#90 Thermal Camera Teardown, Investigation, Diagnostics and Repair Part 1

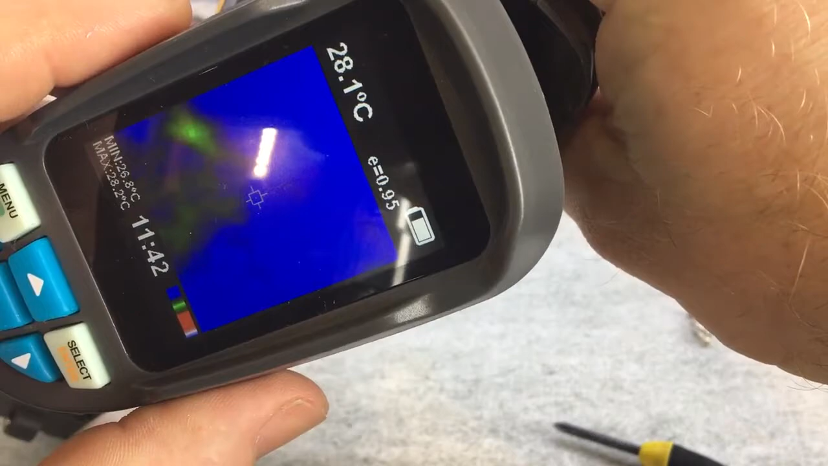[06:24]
On screen: spot 28.1°C
Hopefully you won't know that you can see it. There we go. I've actually warmed up this board and nothing happened.
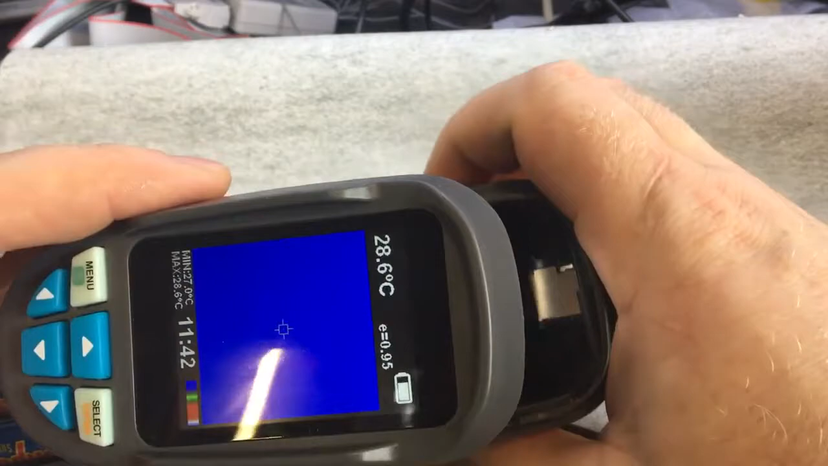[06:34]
On screen: spot 28.6°C, max 28.6°C, min 27.0°C
I've warmed up the bottom board a little bit and it cut out.
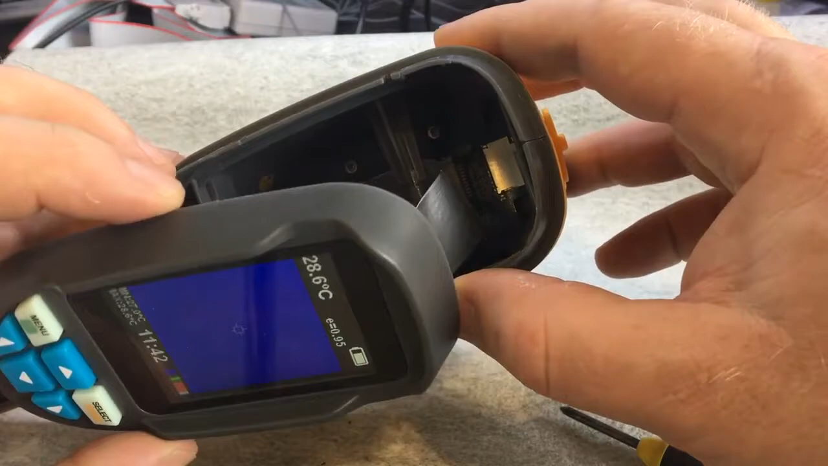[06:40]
On screen: spot 28.6°C
So what I've just done is I've actually sprayed some of my free spray on it.
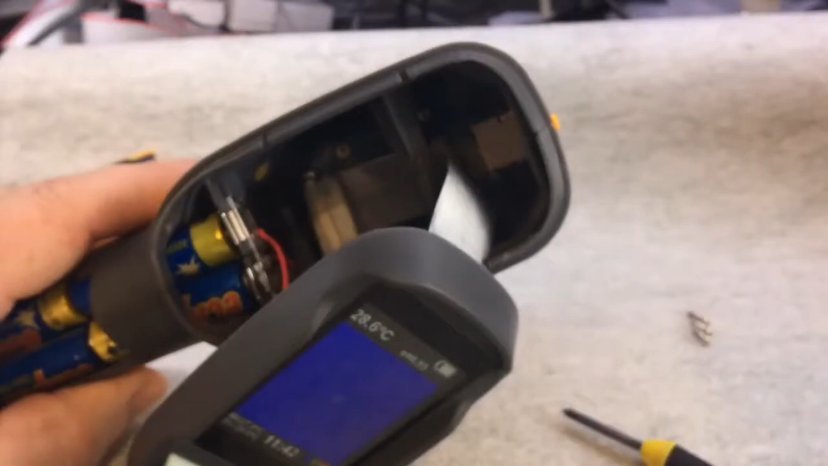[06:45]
It's just to cool that bottom board down. And then I've heated this one again completely.
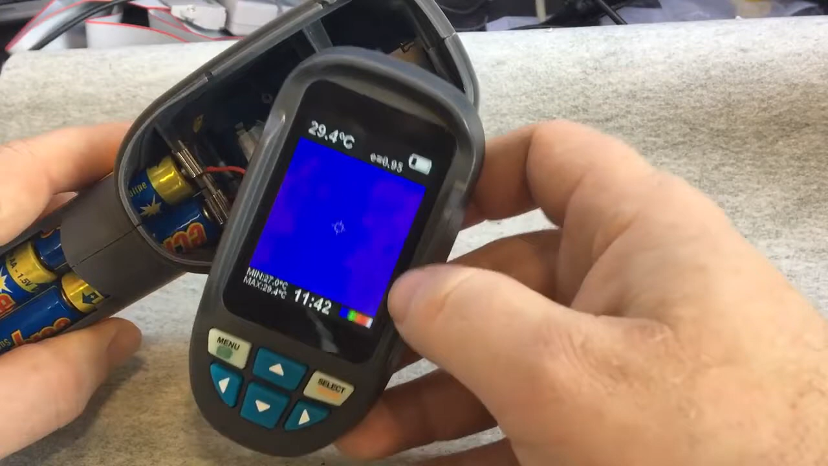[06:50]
On screen: spot 29.4°C
So it's actually warm to a touch now. Just slightly warm. It's probably about 40 degrees or so. And it's not cut out. So it makes me think that the vault was on that bottom board there inside there.